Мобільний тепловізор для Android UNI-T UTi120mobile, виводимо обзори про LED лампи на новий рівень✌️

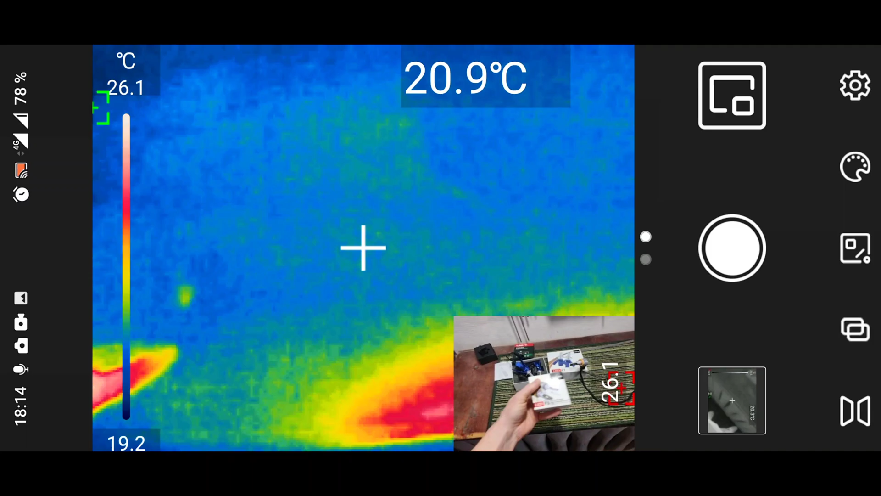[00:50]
On screen: spot 20.9°C, scale top 26.1°C, scale bottom 19.2°C
це у нас ось така простенька лампа Xiaomi F3, як заявлена потужністю 20 Вт.
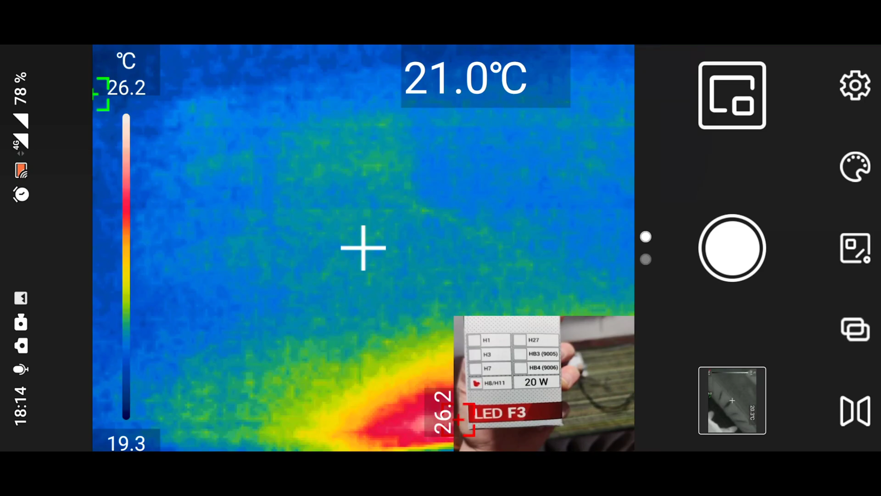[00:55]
On screen: spot 21.0°C, scale top 26.2°C, scale bottom 19.3°C
Цоколь H8, H11. Друга лампа буде в HB3 цоколі, це Xiaomi F1. Ось такими хвостами. Подивимося, на що вона здатна.
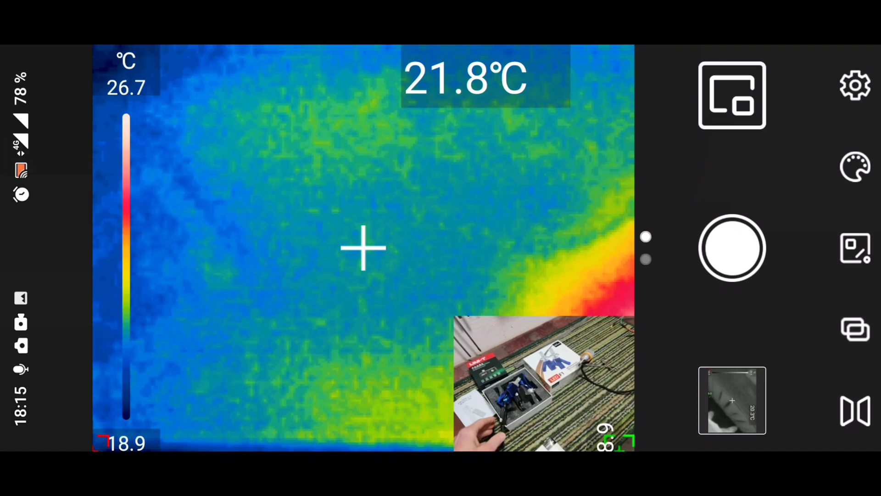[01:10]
On screen: spot 21.8°C, scale top 26.7°C, scale bottom 18.9°C
Її потужність 30 Вт написано ось. Дивіться, у нас тут показує 12,6 Вт при 14 Вольтах.
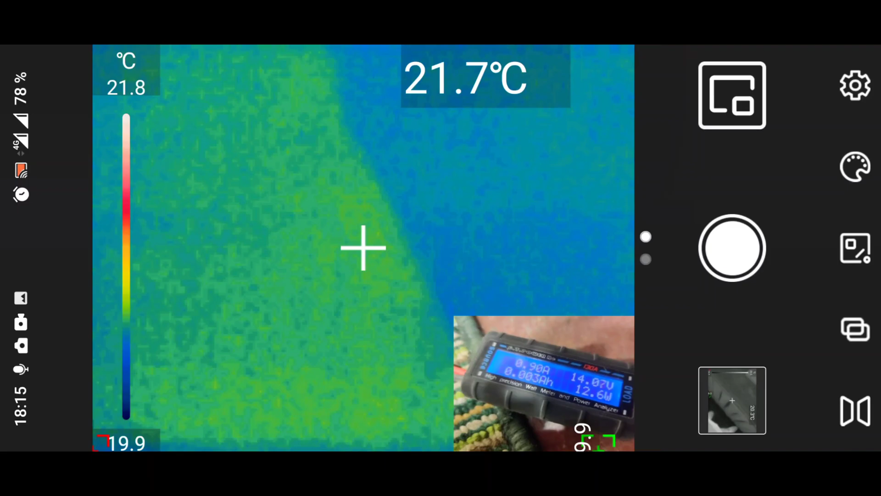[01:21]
On screen: spot 21.7°C, scale top 21.8°C, scale bottom 19.9°C
20 Вт тут близько немає. Що по інтерфейсу даного і програмки, програмку можна скачати, там десь в силочці є у продавці на Aliexpress, мені здається, чи в Play Market. Я вже не пам'ятаю, я її ще місця три назад скачав, коли замовляв його з Aliexpress цей тепловізор. Але мені повернули гроші, програму я залишив.
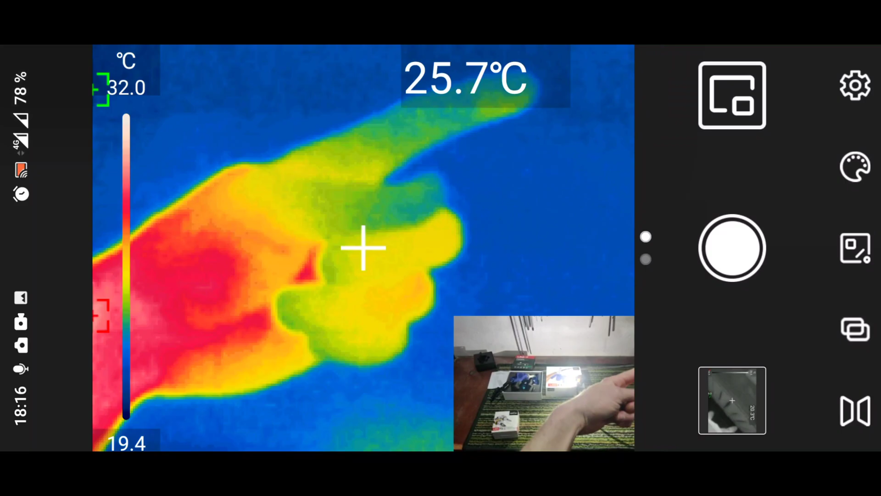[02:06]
On screen: spot 25.7°C, scale top 32.0°C, scale bottom 19.4°C
Другий канал буде ось десь тут. От силка. Так, і ось основне.
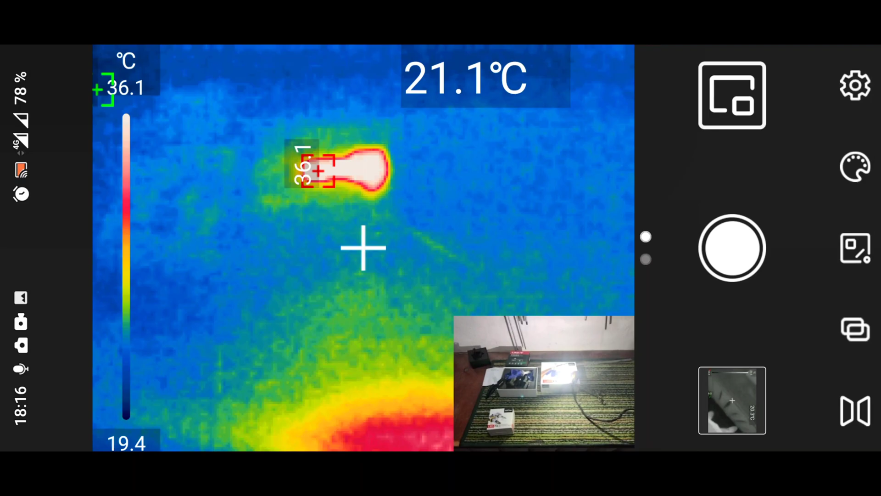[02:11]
On screen: spot 21.1°C, scale bottom 19.4°C
Це у нас, от колір можна вибирати. Це таке, що кому там як подобається.
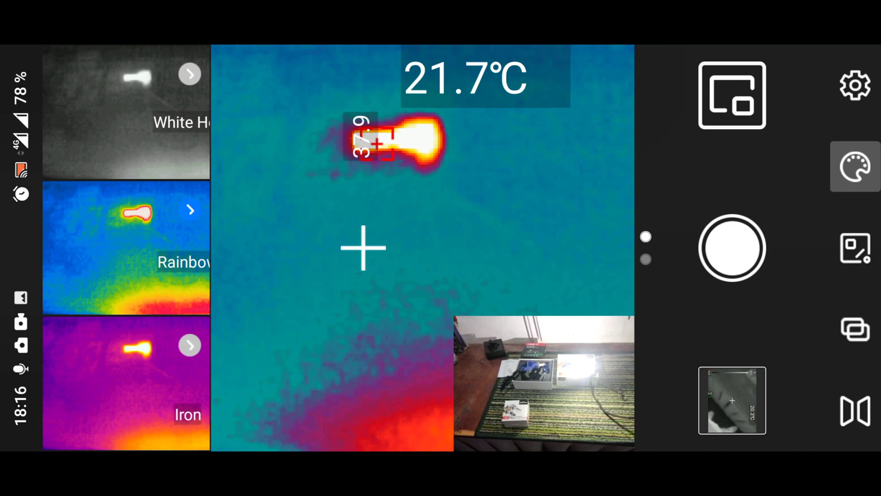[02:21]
On screen: spot 21.7°C
Мені ось такий колір подобається.
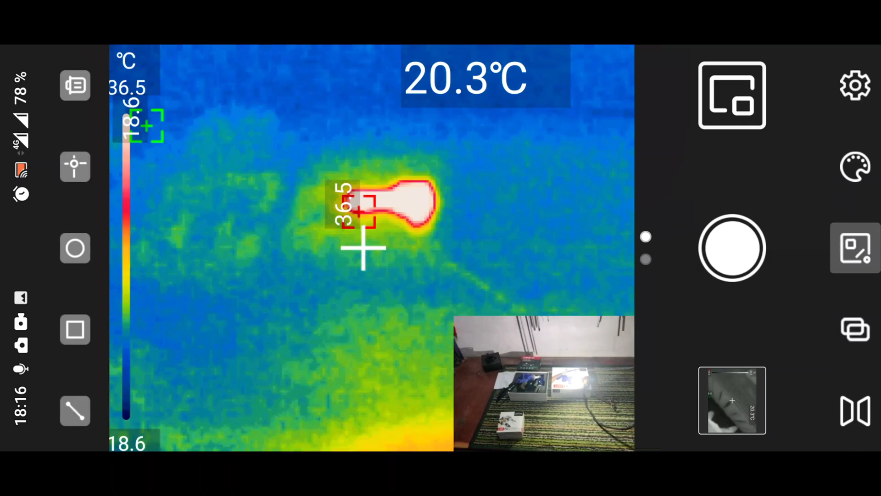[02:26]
On screen: spot 20.3°C, scale top 36.5°C, scale bottom 18.6°C
Тут різні є там точки, міряти там. Ну, це все, якщо кому цікаво, там є в YouTube дуже багато достатньо обзорів по інтерфейсу. Сьогодні у нас друга задача, це поміряти температуру цієї лампи.
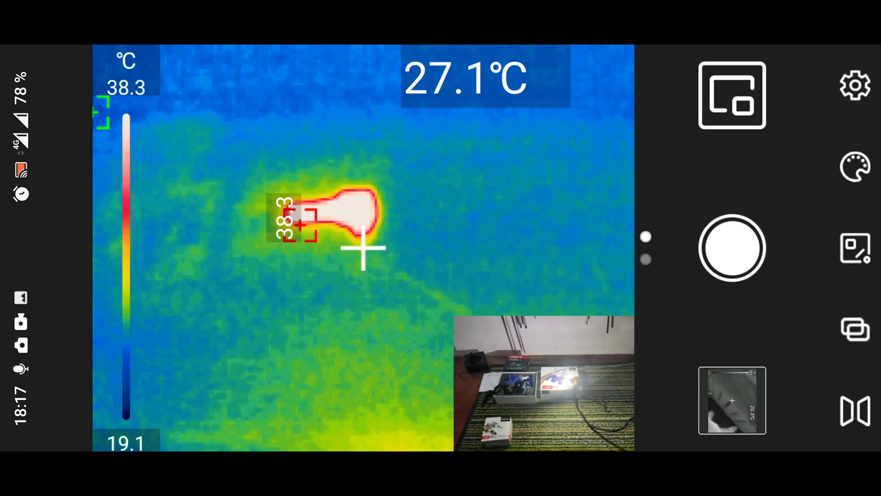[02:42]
On screen: spot 27.1°C, scale top 38.3°C, scale bottom 19.1°C
Як це зробити правильно? Ось настройки є у нас тут.
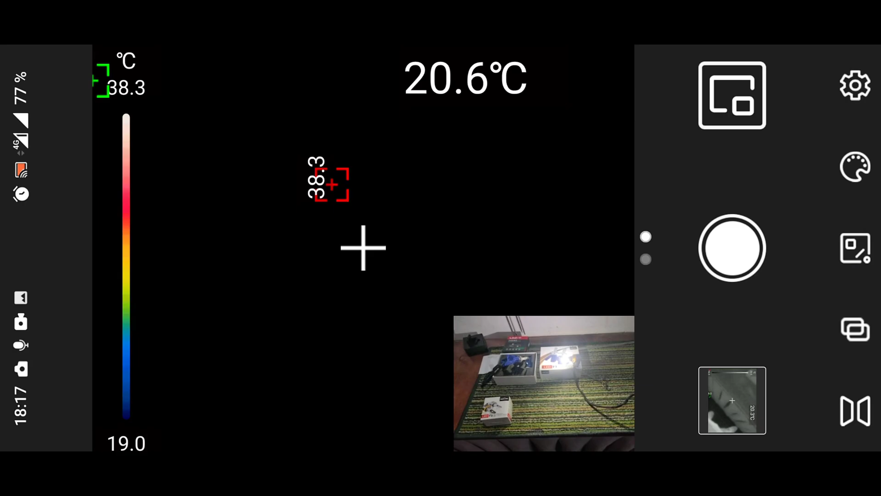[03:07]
On screen: spot 20.6°C, scale top 38.3°C, scale bottom 19.0°C
Вийшло з настроєк, зараз трохи відкалібрується.
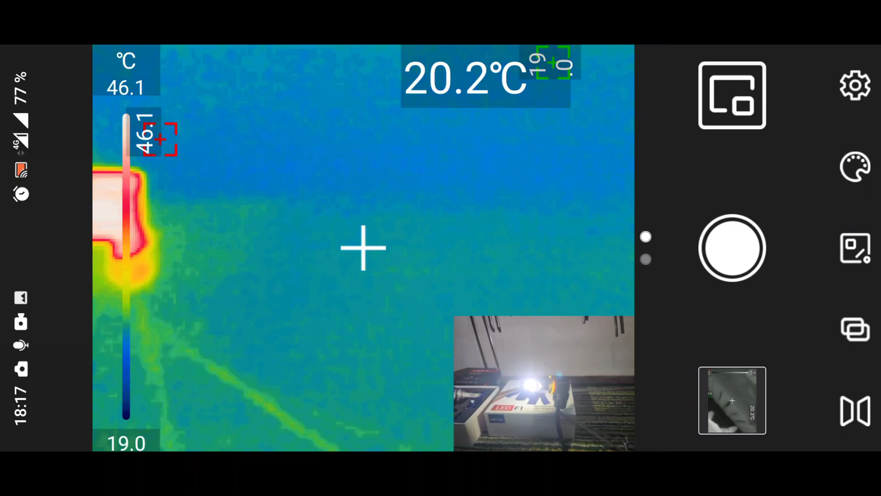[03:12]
On screen: spot 20.2°C, scale top 46.1°C, scale bottom 19.0°C
Так, і будемо пробувати дивитись. У мене ось приблизно тут 20 сантиметрів. Ось лампа у нас нагрілась в пік, там де чіп, 67 градусів. Тобто, чому нам потрібно відстань правильно виміряти?
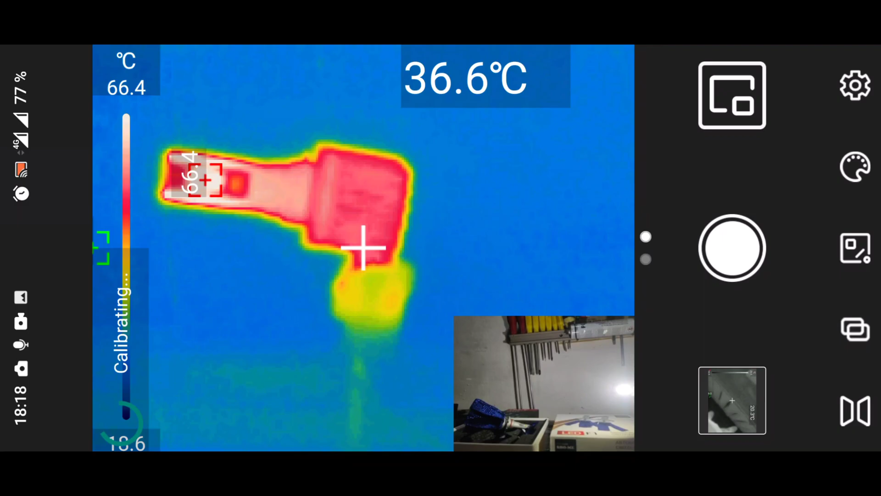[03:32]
On screen: spot 36.6°C, max 66.4°C, scale top 66.4°C
Тому що тепловізор при зближенні до об'єкта,
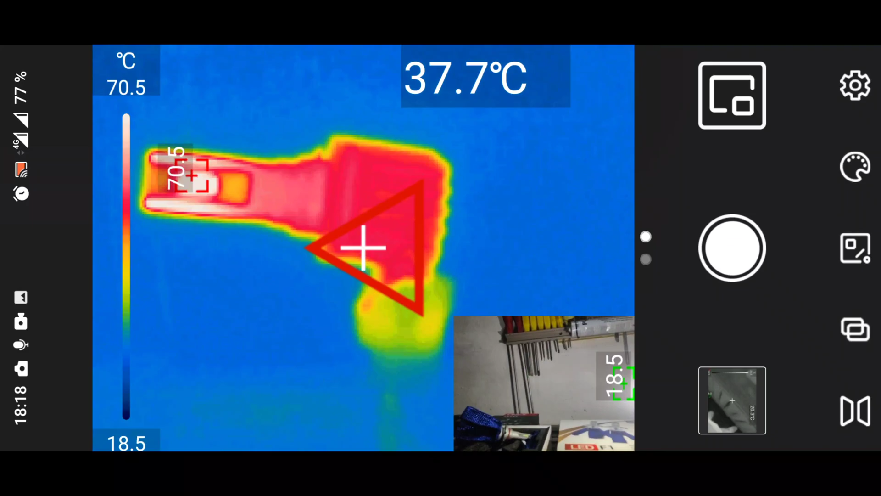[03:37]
On screen: spot 37.7°C, scale top 70.5°C, scale bottom 18.5°C
ось бачите, я приближаю, у нас температура росте.
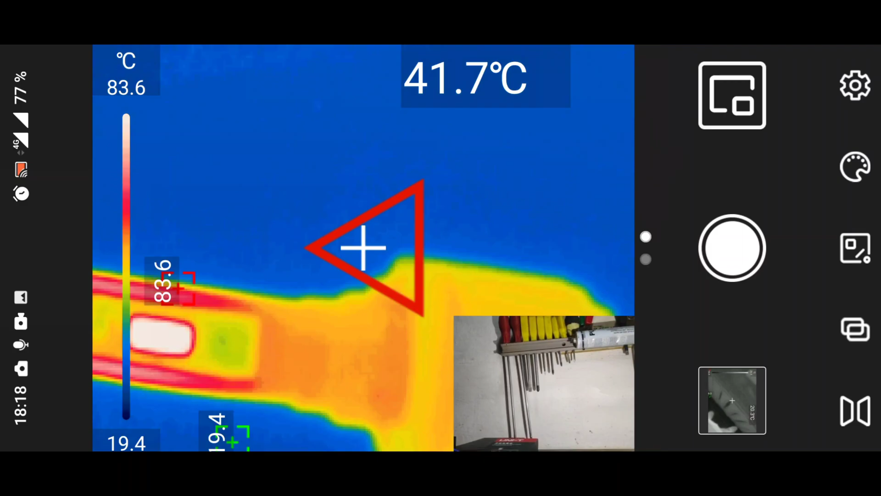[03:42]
On screen: spot 41.7°C, scale top 83.6°C, scale bottom 19.4°C
Я, пожалуй, виключу ось цю картинку, тому що коли дуже близькі об'єкти, то воно нічого не співпадає.
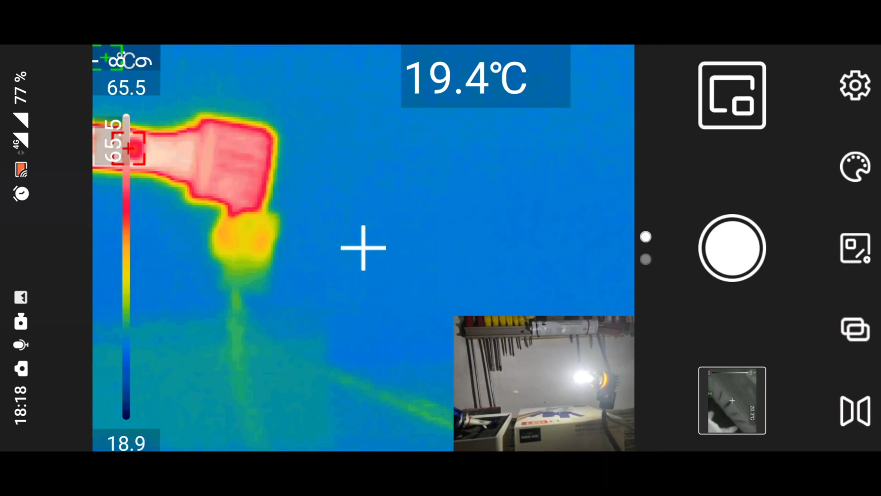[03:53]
On screen: spot 19.4°C
Я думаю, так все буде зрозуміло.
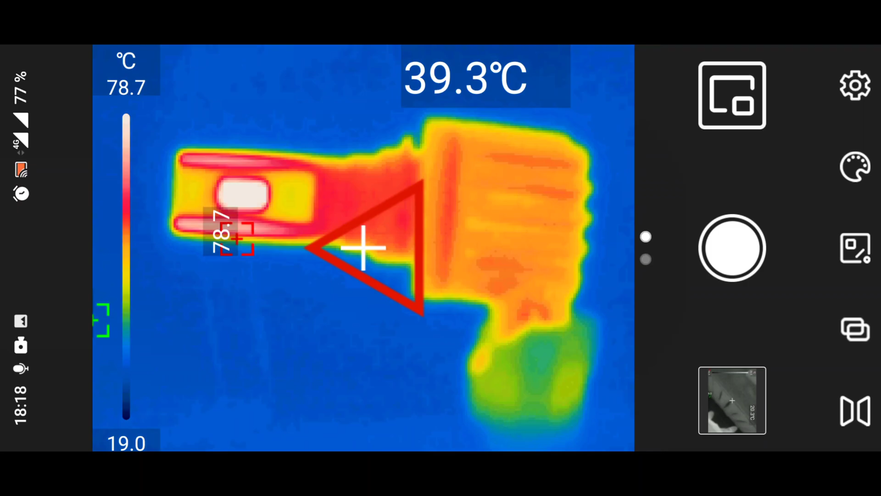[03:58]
On screen: spot 39.3°C, scale top 78.7°C, scale bottom 19.0°C
Дивіться, це я зараз підніс приблизно на 10 сантиметрів.
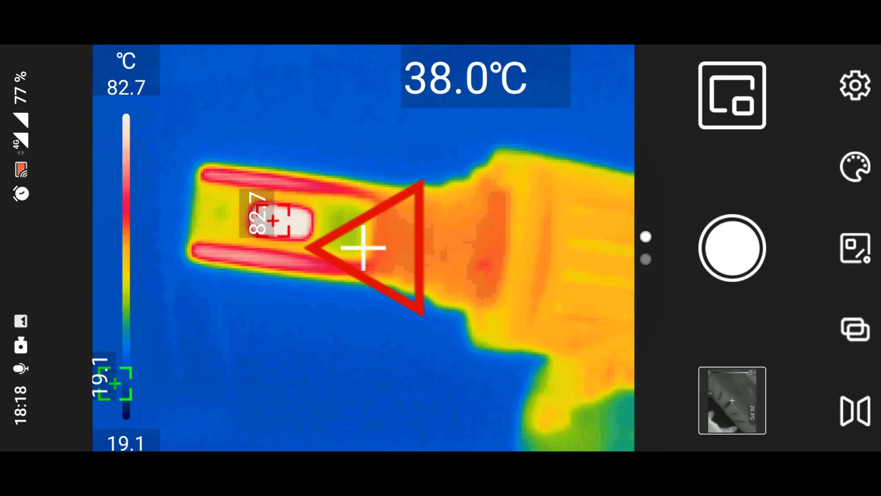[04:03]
On screen: spot 38.0°C, scale top 82.7°C, scale bottom 19.1°C
Нас показує 82 градуси. Зараз приблизно 20 сантиметрів. 68-69. Якщо я ще далі, отам, пів метра, воно взагалі показує 50 градусів.